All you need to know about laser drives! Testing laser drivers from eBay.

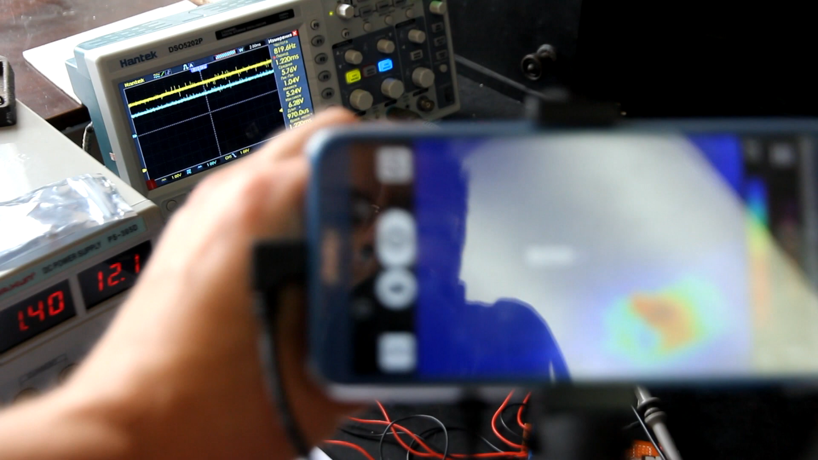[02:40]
Okay I'm sure that you can see it very well.
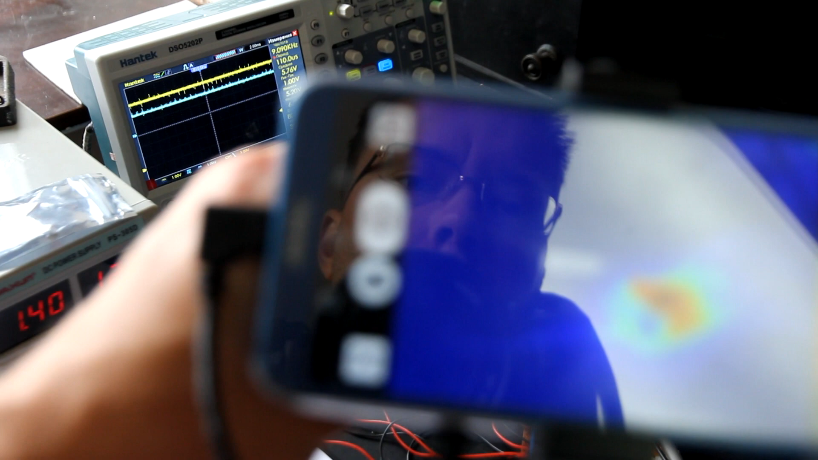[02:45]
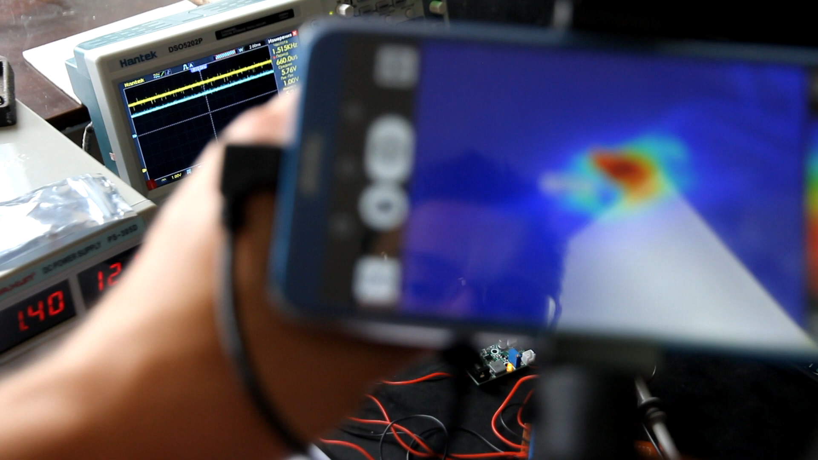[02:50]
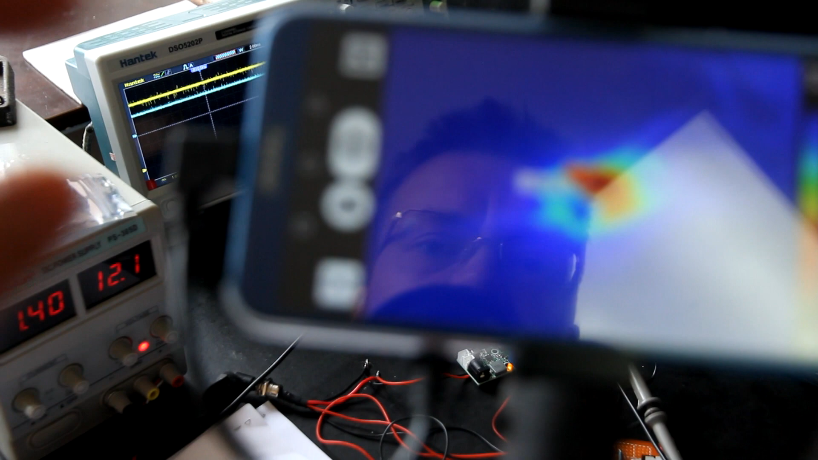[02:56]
So you see that the temperature is very hot.
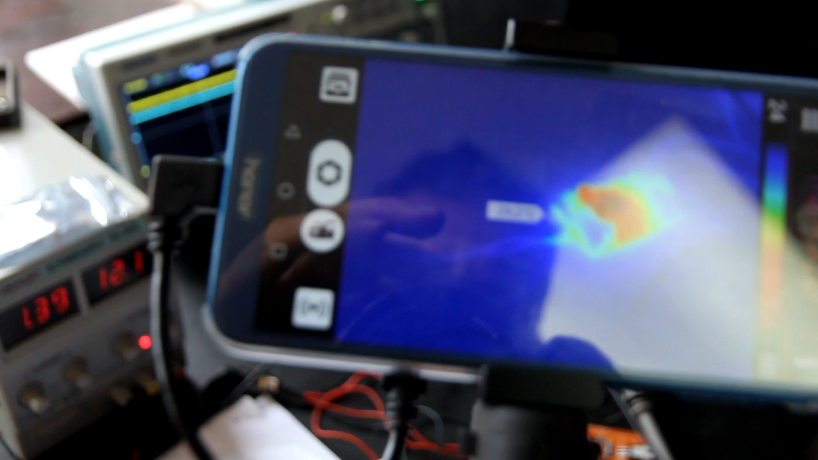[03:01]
I need to focus both devices. Okay so you see that it's getting really really hot.
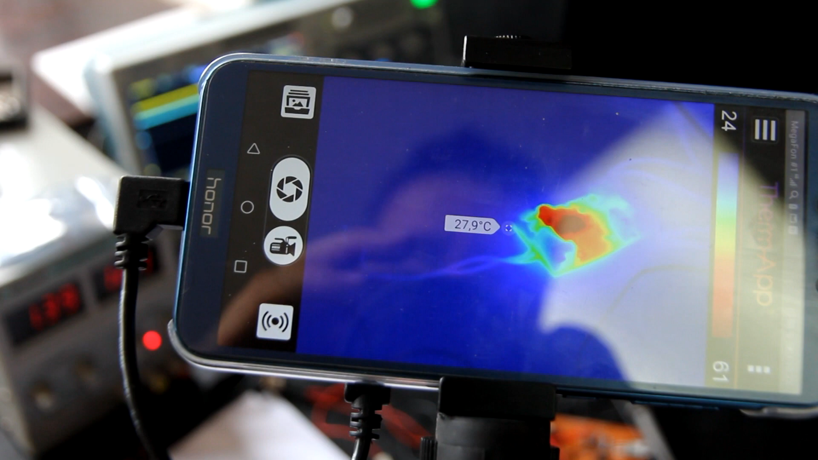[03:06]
On screen: spot 27.9°C
It's closer to 80 80 Celsius.
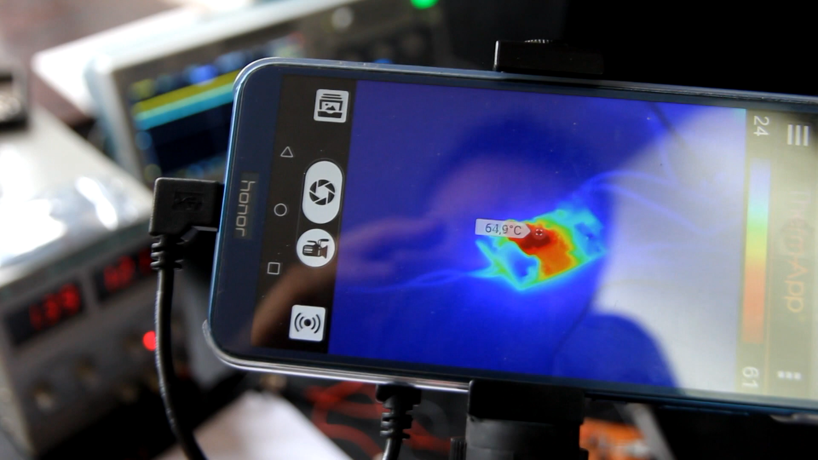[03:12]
On screen: spot 64.9°C
Okay Ilya let's increase. it's getting even hotter and you can see on oscillograph that the signal is not good.
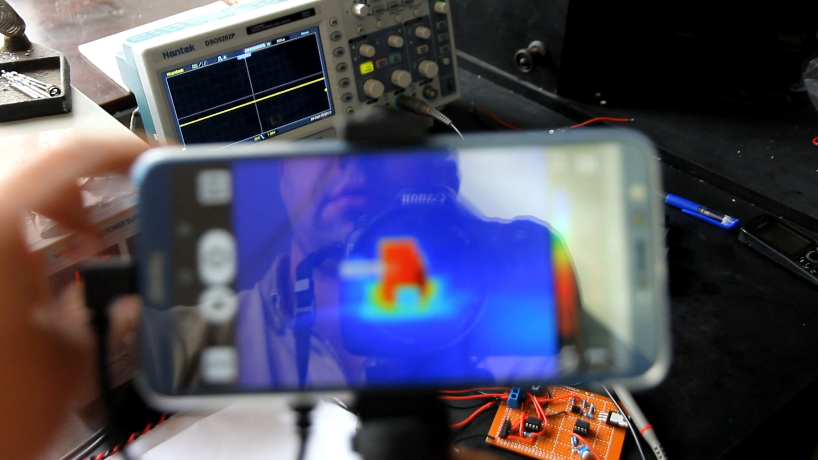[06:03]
Yeah you can see the temperature
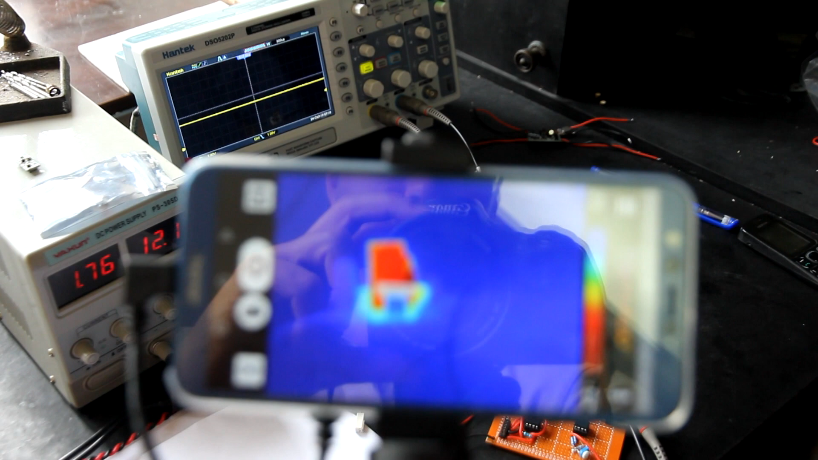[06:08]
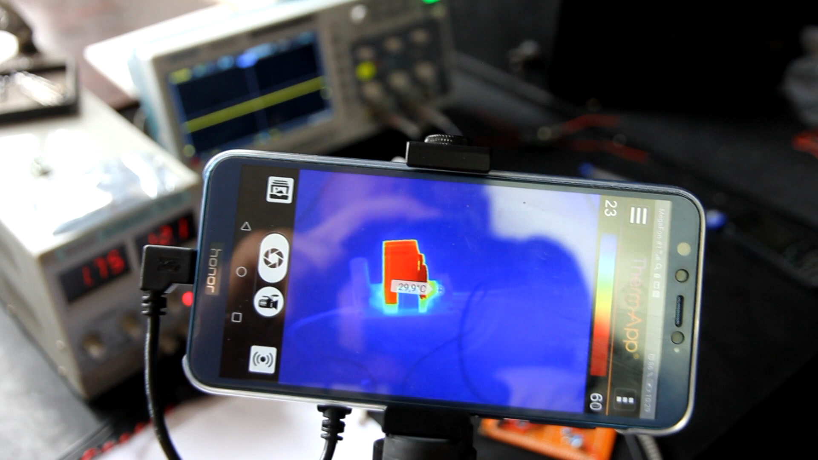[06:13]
On screen: spot 29.9°C
So it's more than 70 Celsius probably oh yeah it's even 80 90 so it's really hot it's like generator
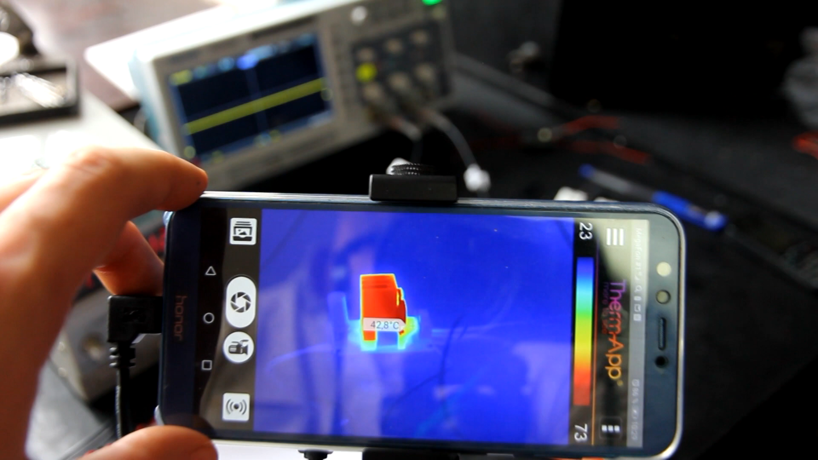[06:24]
On screen: spot 42.8°C
of heat it's not really oh 100 so it's
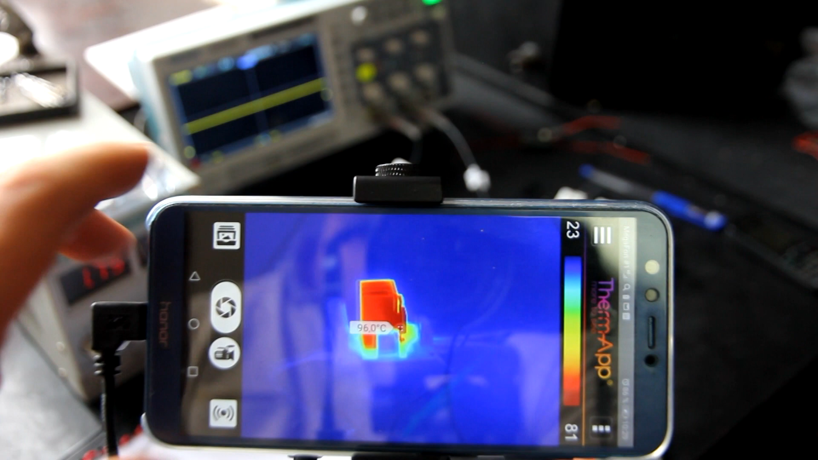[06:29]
On screen: spot 96.0°C
getting getting really really hot so guys this is 110 120
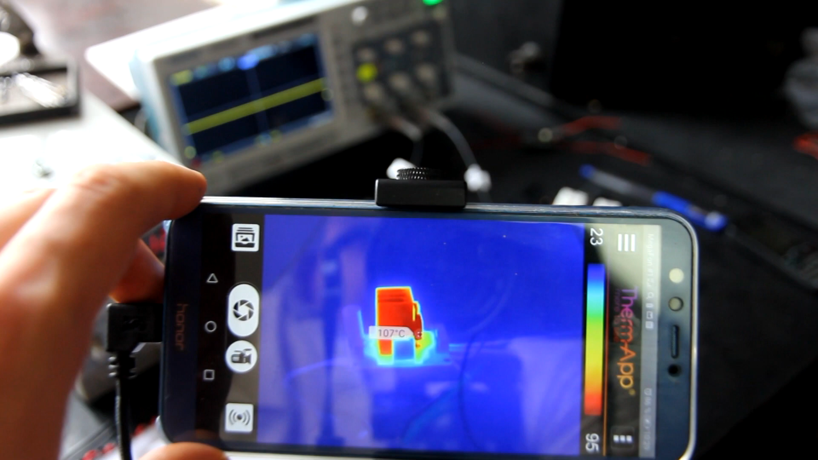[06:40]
On screen: spot 107°C
so it's like a soldering iron so we have a soldering iron here the same temperature
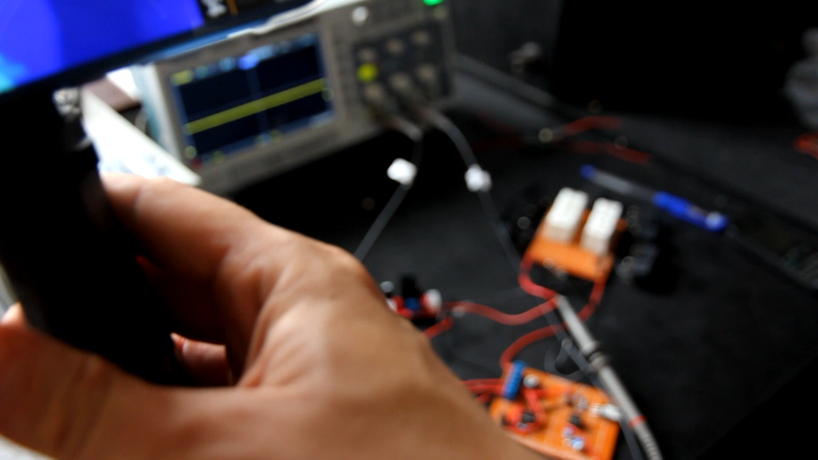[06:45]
oops yeah sorry sorry
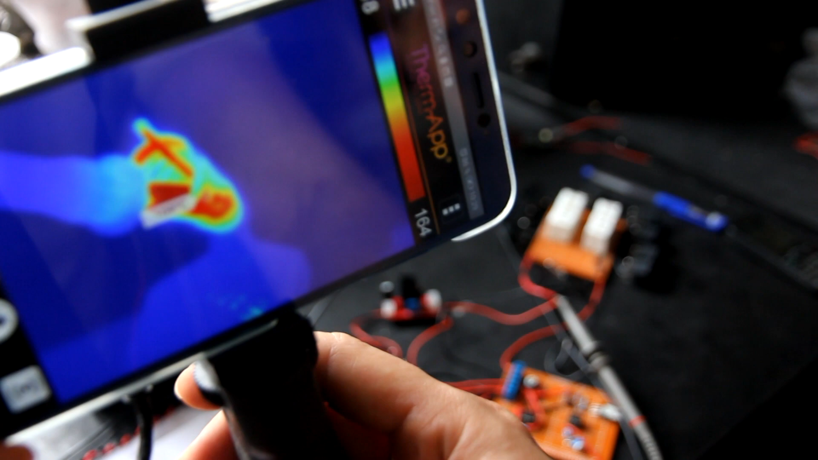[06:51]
so this device is
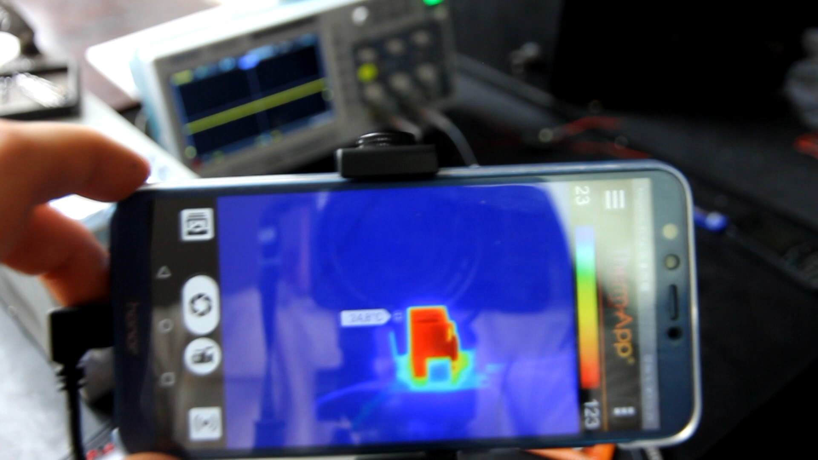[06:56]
not is not efficient at all 130
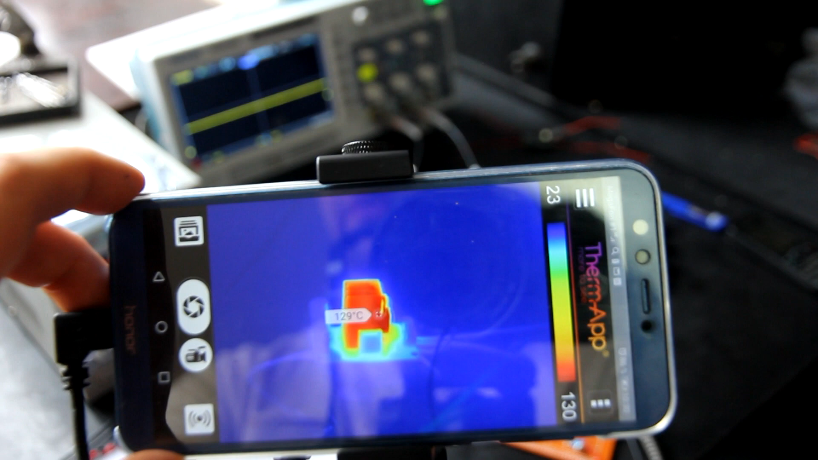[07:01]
100 yeah let's turn it off we don't want to blow things so this this is just very